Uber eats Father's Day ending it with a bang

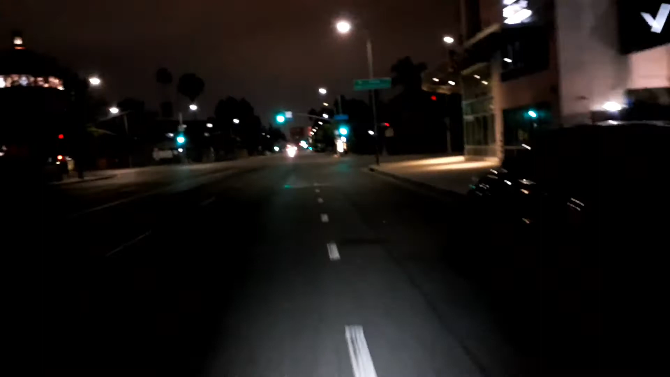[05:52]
alright guys this is the way I am I write tonight my fucking what's this a little bit of an excitement towards the end my fucking riding down 7th street going south no no no going east and fucking this shit happens I hear a fucking hit then I hear a fucking car